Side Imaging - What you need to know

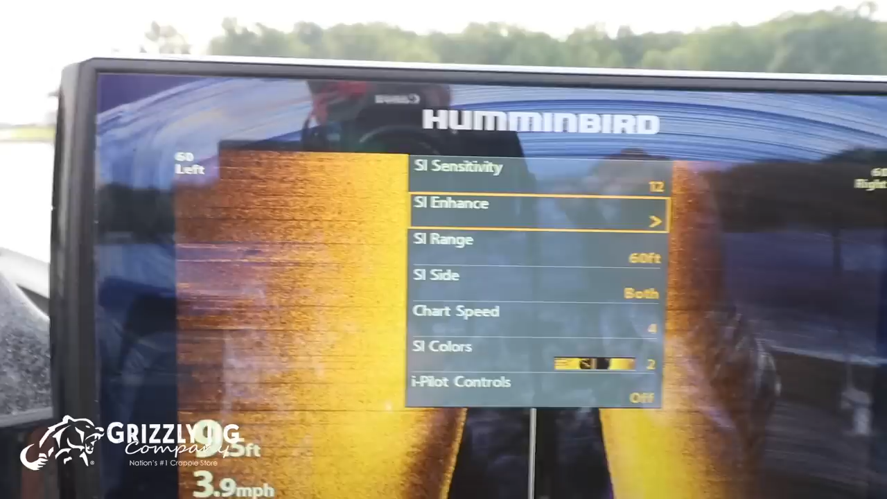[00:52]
On screen: speed 3.9 mph
Before we get started here, I want to start off by saying there are two very important settings on your side imaging. One is sensitivity and one is contrast.
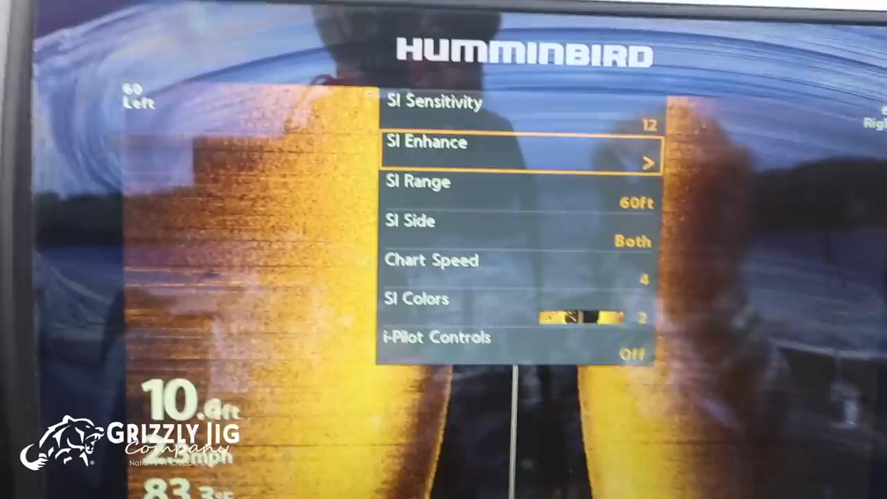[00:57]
On screen: depth 10.4 ft
And you can get that on Hummingbird by going to your SI enhanced tier out of your menu.
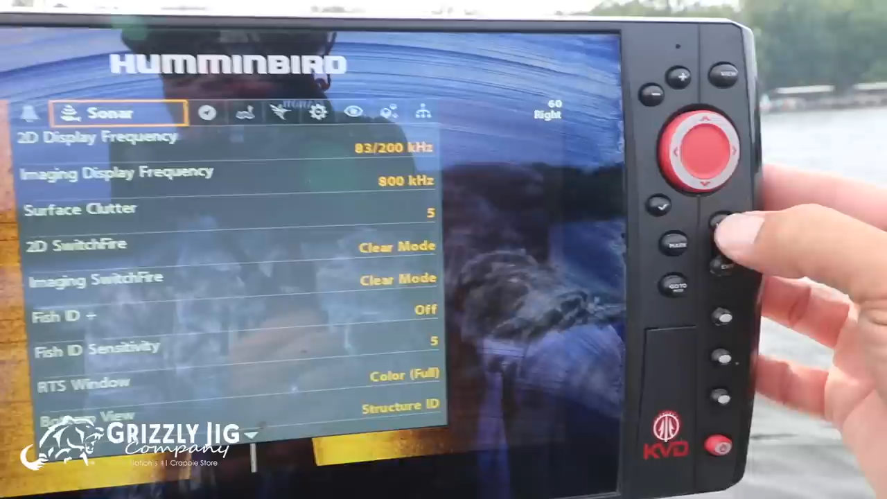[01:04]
So if you hit menu once, there's SI enhanced. You've got your sensitivity and your contrast settings.
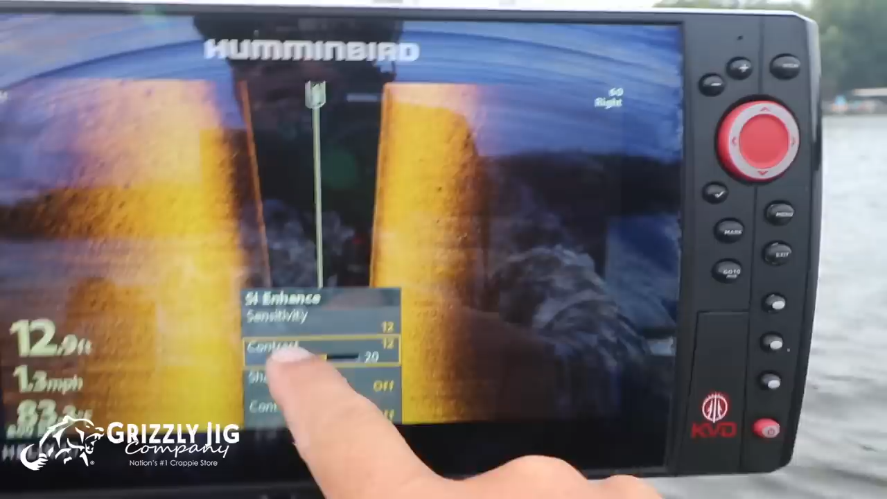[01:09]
On screen: depth 12.9 ft, speed 1.3 mph
Basically, these settings need to set up roughly in the middle, somewhere around 10.
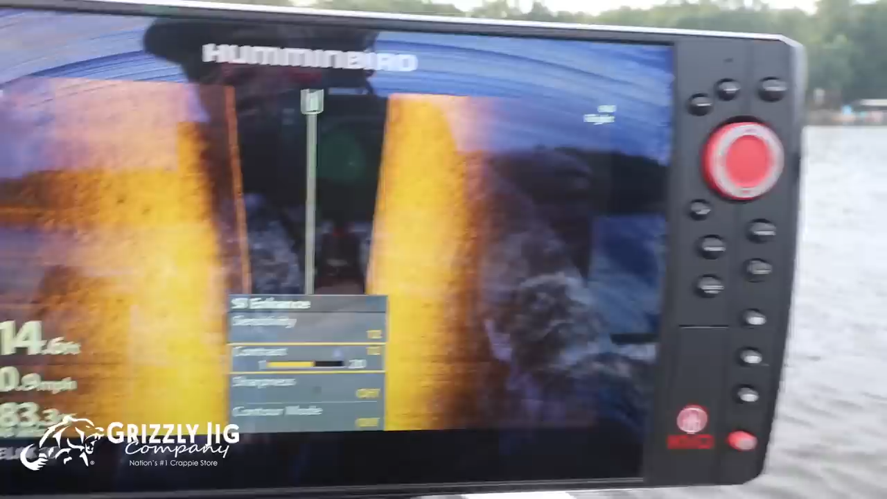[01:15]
So you can notice that I have mine both set at 12 and 12. Sharpness is always off. Contour mode is always off, at least for me.
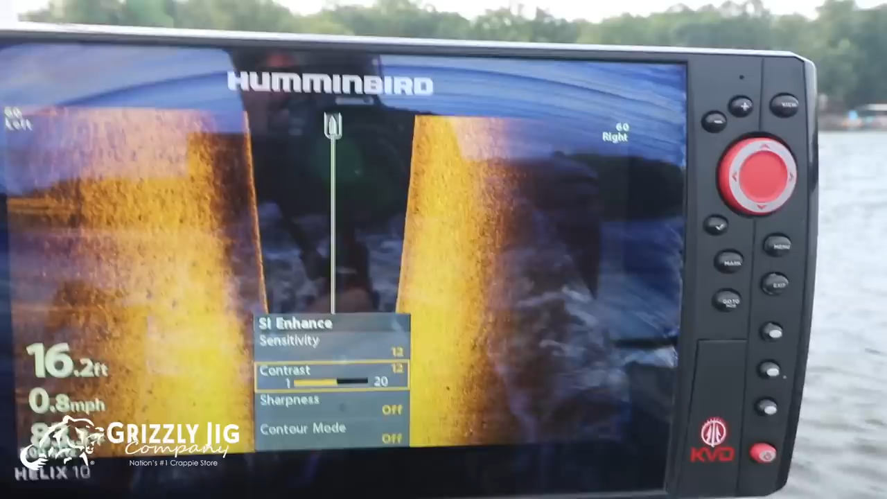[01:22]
On screen: depth 16.2 ft, speed 0.8 mph
Now, again, I have mine set at 4 miles an hour. So what we're gonna do is we're gonna troll roughly around 3.5, 3.6, something like that.
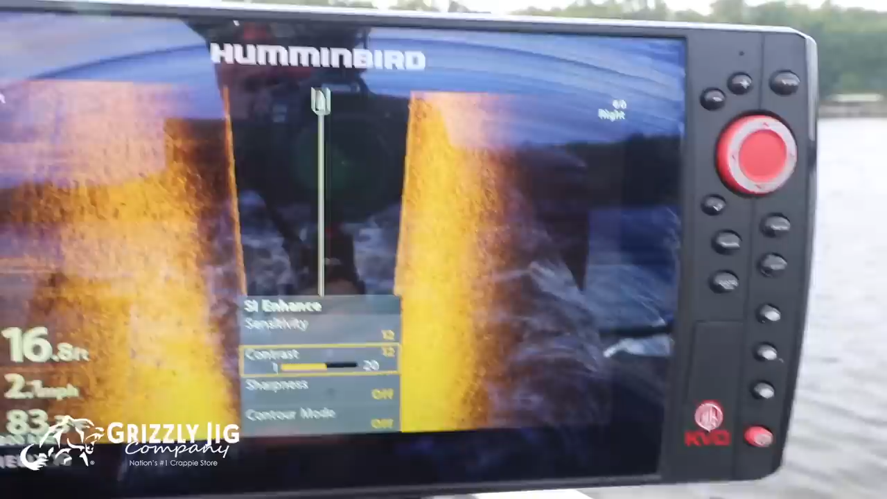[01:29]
On screen: depth 16.8 ft, speed 2.1 mph
That's what I'm comfortable with. I set my left to 60, my right to 60.
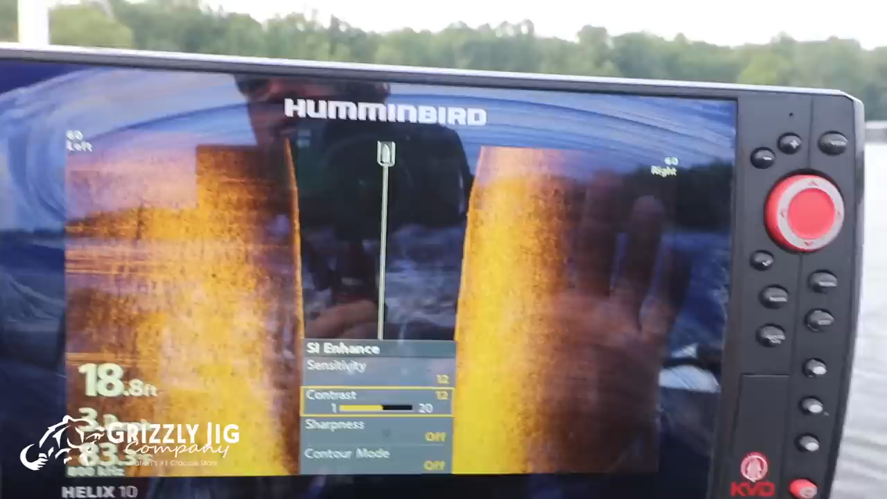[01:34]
On screen: depth 18.8 ft
That gives me a 120 foot swath through this water.
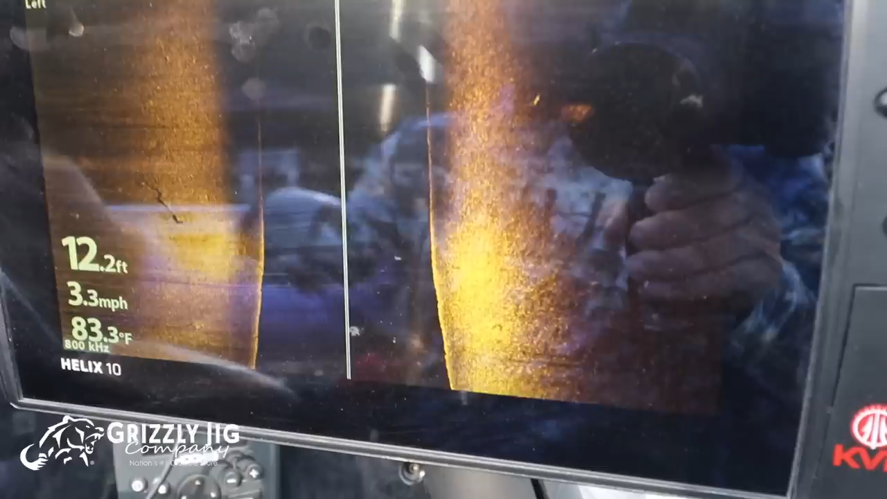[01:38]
On screen: depth 12.2 ft, water 83.3°F, speed 3.3 mph
So we've come up on something here, something big over here, something's going on.
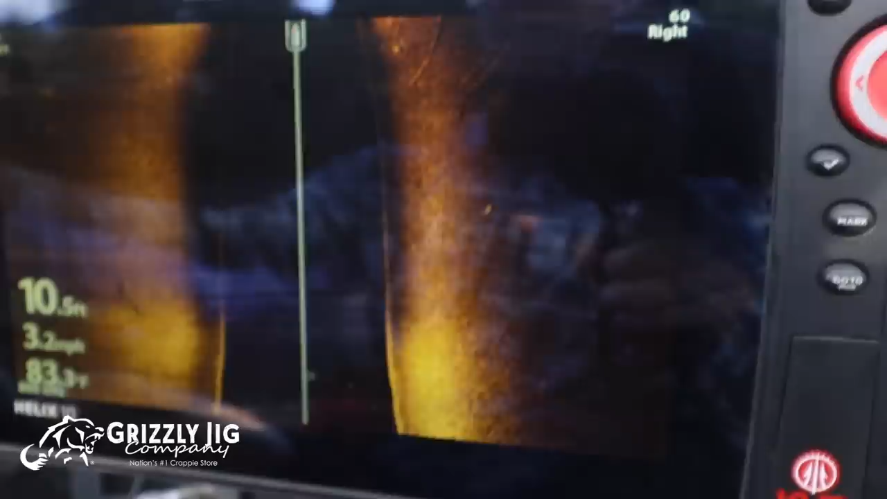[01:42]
On screen: depth 10.5 ft, speed 3.2 mph
Looks like a lot of laydowns. Okay, great shot right there. That's a great laydown right here.
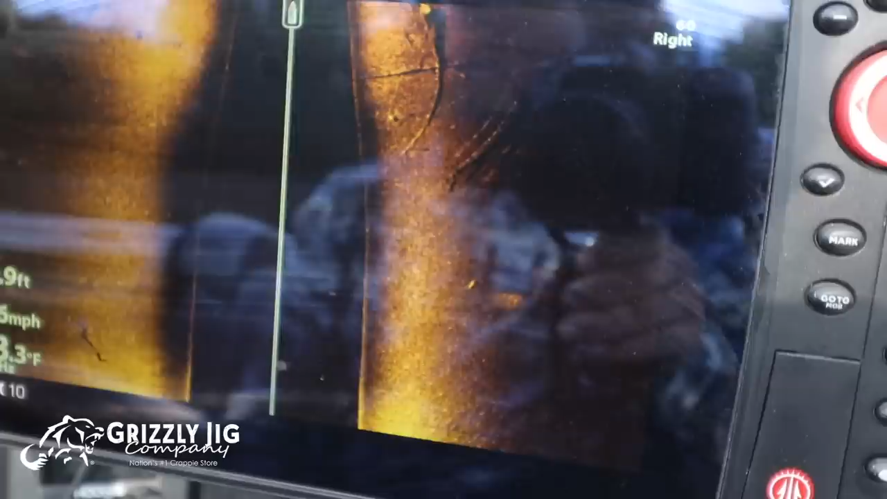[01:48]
And when I'm looking for fish, I'm looking for little white specks. But you're looking for laydowns, big laydowns.
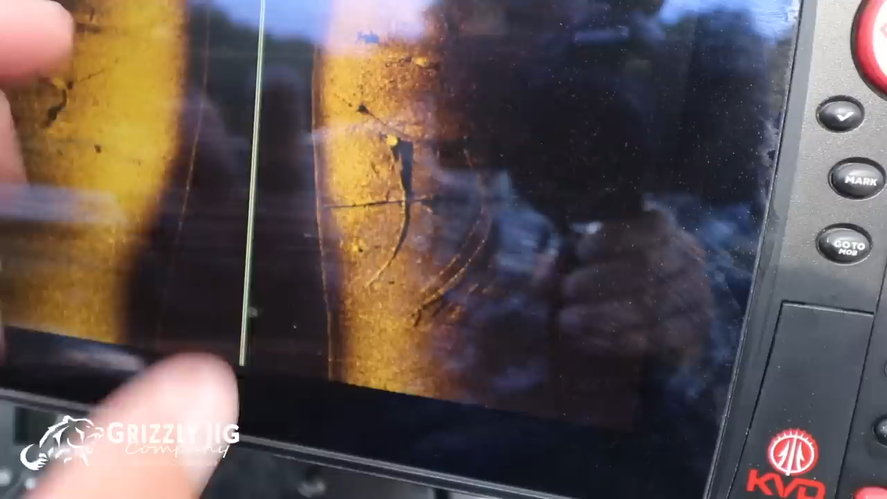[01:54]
Now this is the water column. So we've gotten shallower, so these guys here are kind of up on a hump.
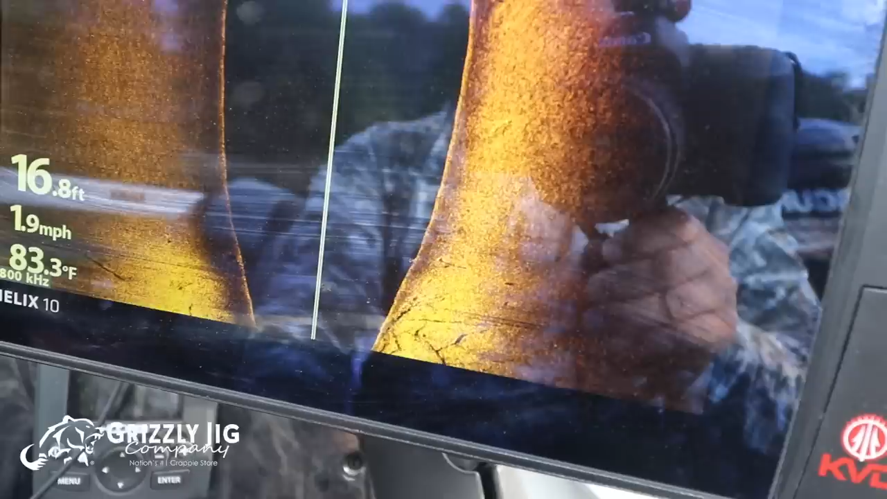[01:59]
On screen: depth 16.8 ft, water 83.3°F, speed 1.9 mph
There's really no art to it, folks, other than really setting up your unit and getting familiar with what side imaging is.
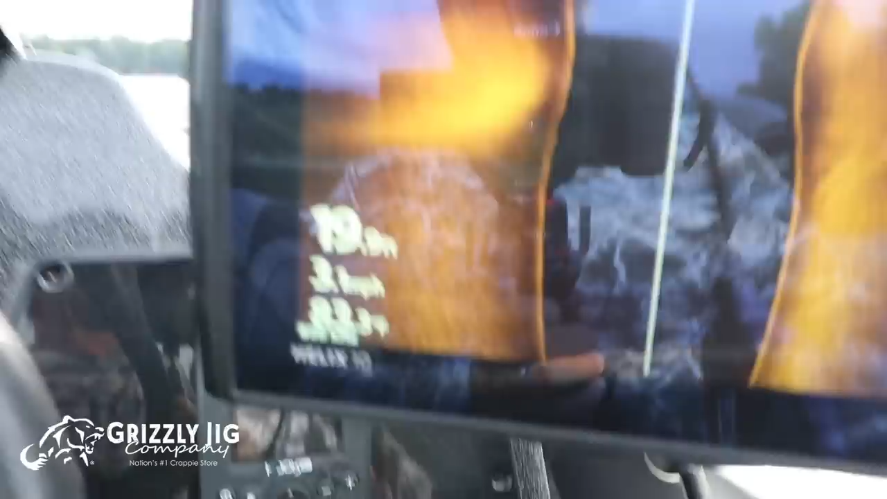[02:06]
You set your sensitivity, you set your contrast to kind of somewhere in the middle. And you can tweak it as you're rolling across this just to kind of see that you've got a good image.
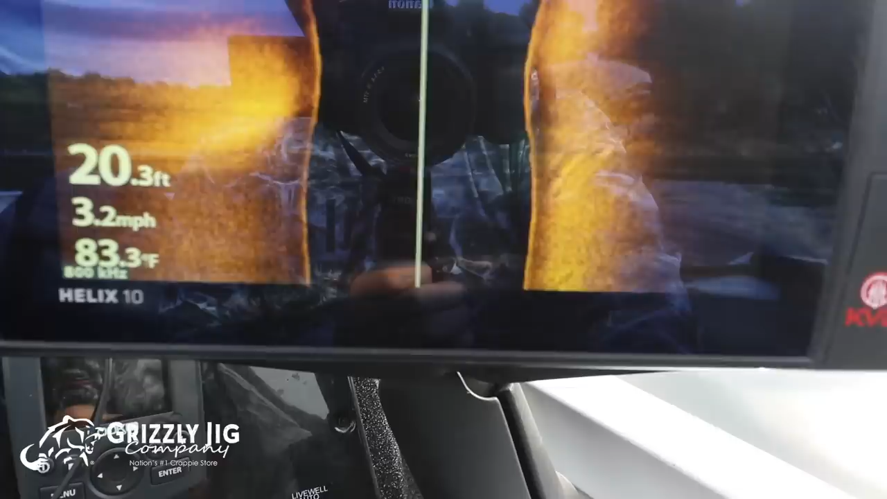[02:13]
On screen: depth 20.3 ft, water 83.3°F, speed 3.2 mph
Now, something to keep in mind is that if you have two transducers, I should say, on your boat, and they are both down at the same time, you might get what's called interference.
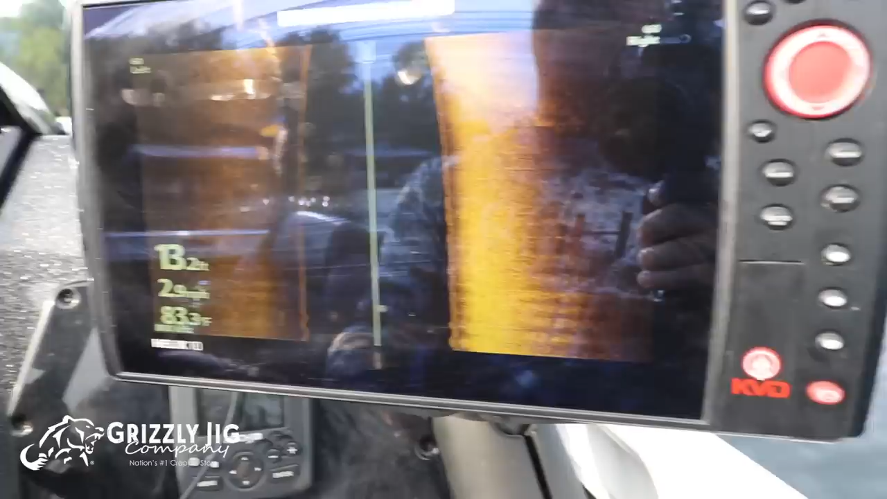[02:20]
Now, it's not a big deal because a lot of times when you're doing searching with side imaging,
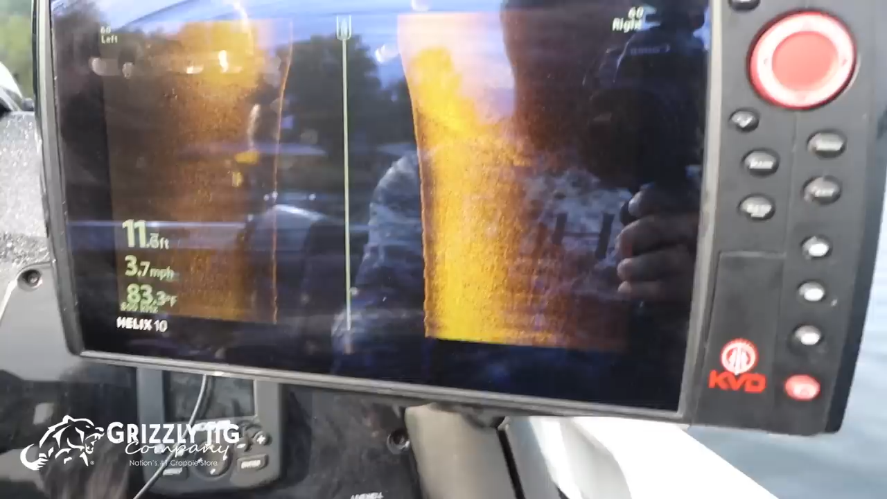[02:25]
On screen: speed 3.7 mph
you won't typically have your trolling motor down when you're doing that. So, wow, look at this.
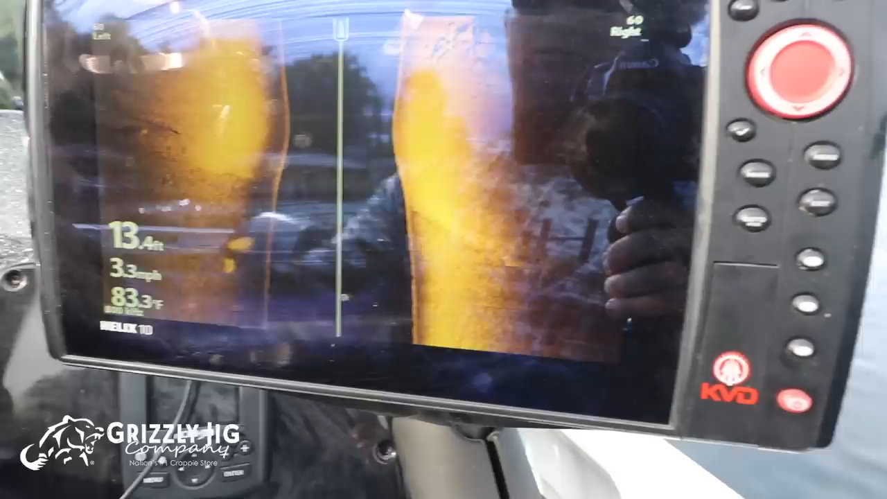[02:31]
On screen: depth 13.4 ft, water 83.3°F, speed 3.3 mph
Okay, so this is what we're definitely gonna fish. That's awesome.